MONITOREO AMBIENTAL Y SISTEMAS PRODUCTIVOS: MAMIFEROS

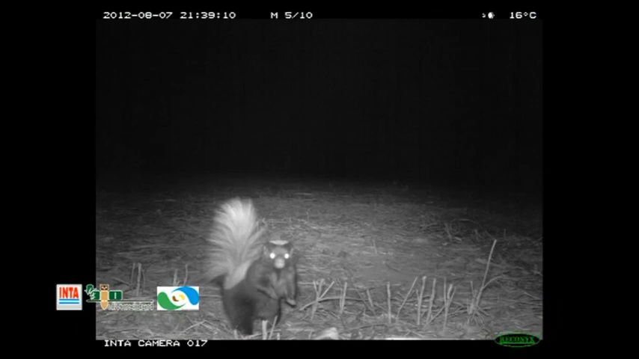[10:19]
De esta manera, registran los organismos que pasan por el lugar, especialmente los mamíferos.